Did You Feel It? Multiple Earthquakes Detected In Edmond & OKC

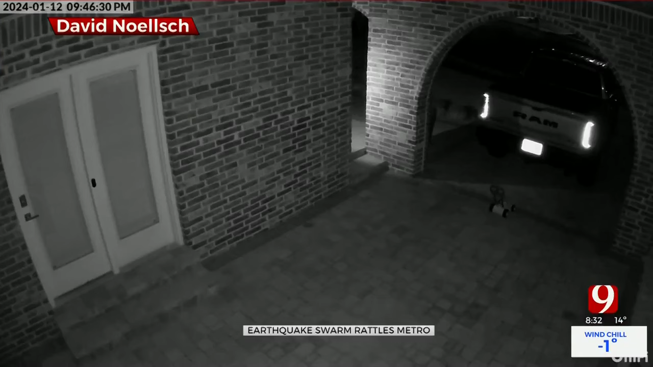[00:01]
that was taken on a ring footage video camera from one of our viewers you could hear what